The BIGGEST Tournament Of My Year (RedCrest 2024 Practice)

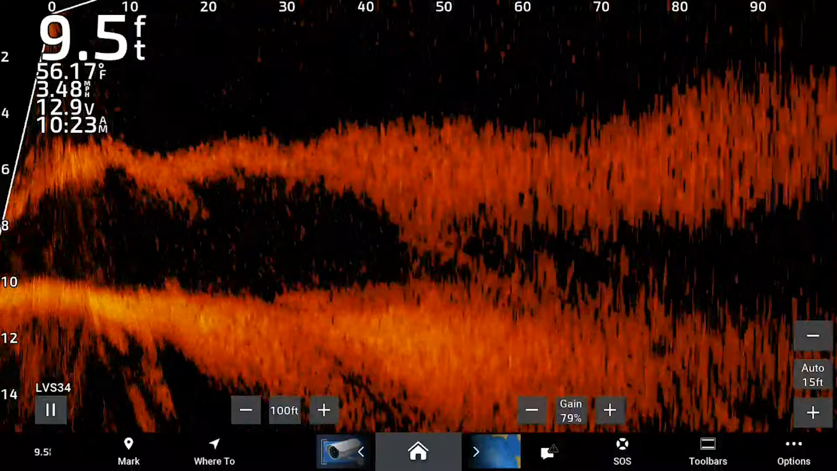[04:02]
On screen: depth 9.5 ft, water 56.17°F, speed 3.48 mph
There's there's so much bait it'd blow you away but even really finding the bass and this stuff there's a lot of trash fish catfish. Everything's out here taking advantage of it.
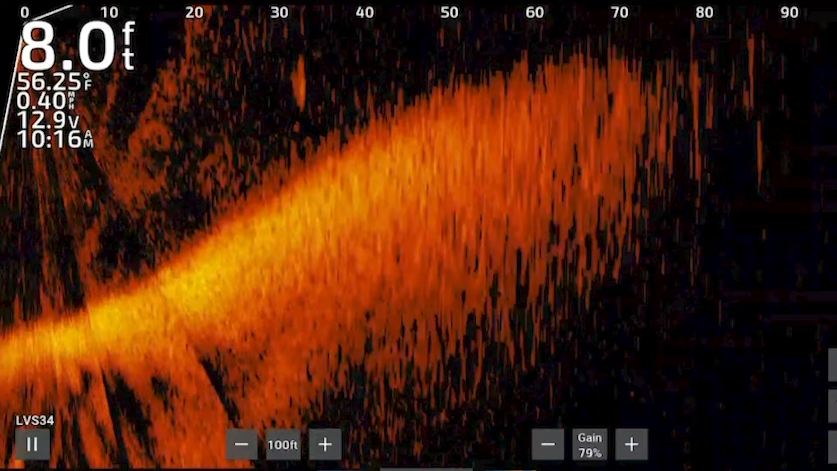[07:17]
On screen: depth 8.0 ft, water 56.25°F
That had to have been a bash right there doing that. You see that?
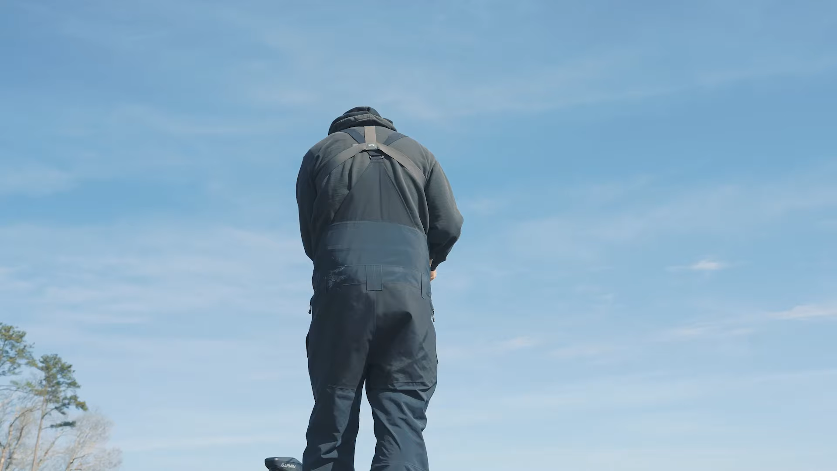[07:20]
I couldn't really see my bait but clearly he darted to it and said no thank you.
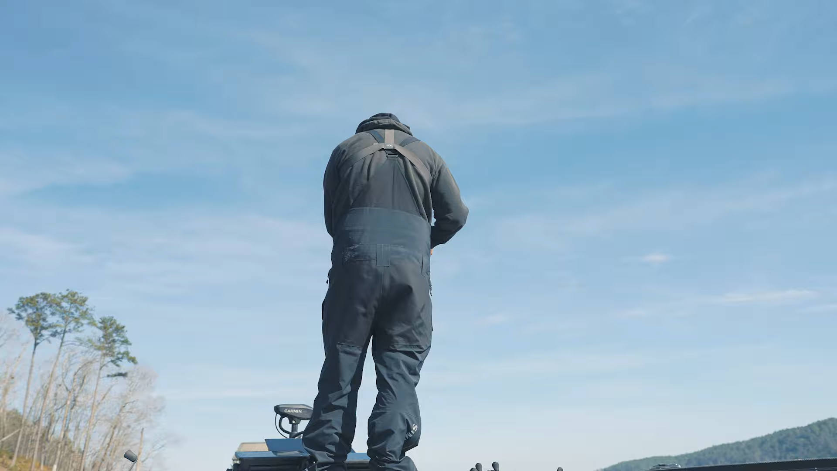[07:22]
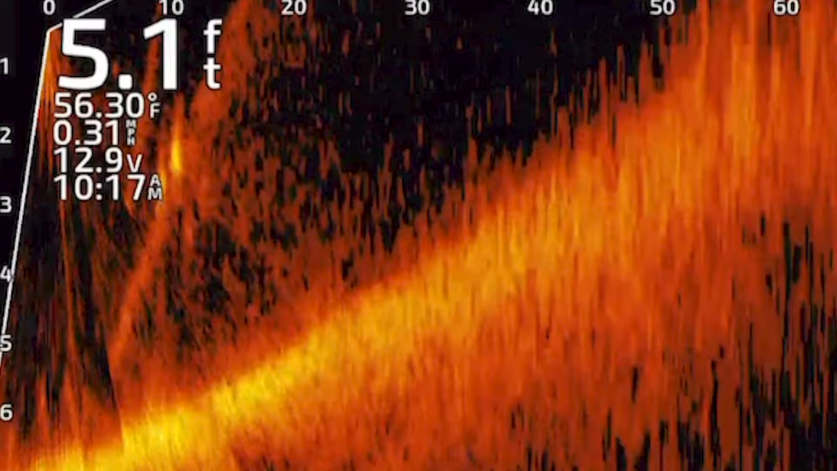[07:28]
On screen: depth 5.1 ft, water 56.30°F
Spot. Oh it's a large mouth.